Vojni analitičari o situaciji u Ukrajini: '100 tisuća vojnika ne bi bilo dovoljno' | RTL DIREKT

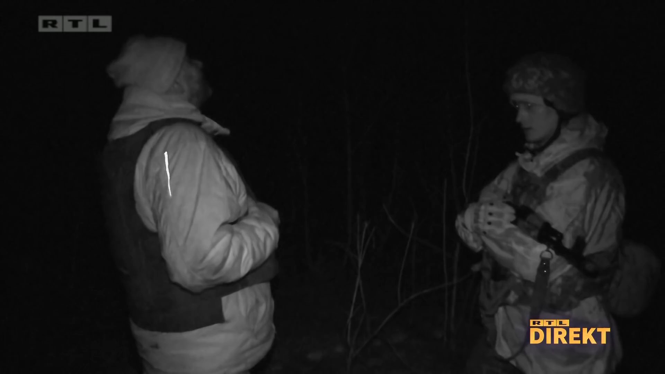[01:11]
Ovo su prizori od sinoć s rusko-ukrajinske granice, a u unutrašnjosti zemlje priprema ukrajinskih civila, rezervista, vježbe otvorenog sukoba.